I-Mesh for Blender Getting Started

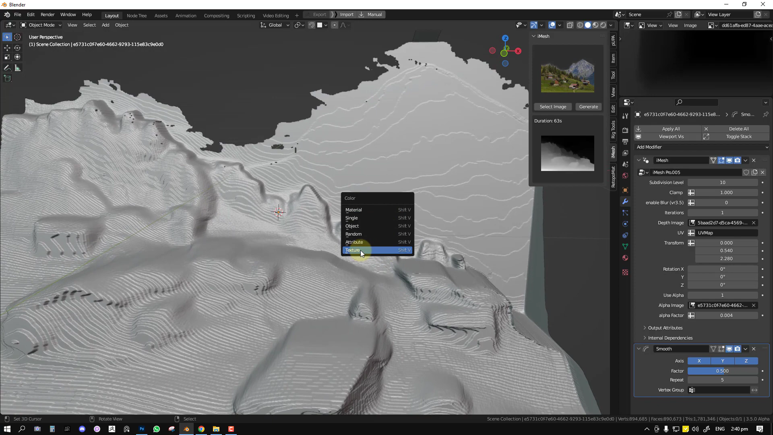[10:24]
preview it to see if it's doing what you want and you can adjust
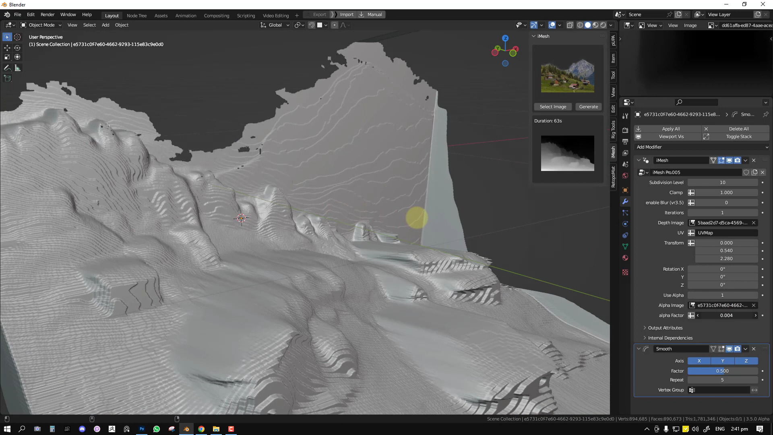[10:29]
the effect of that so let's say point one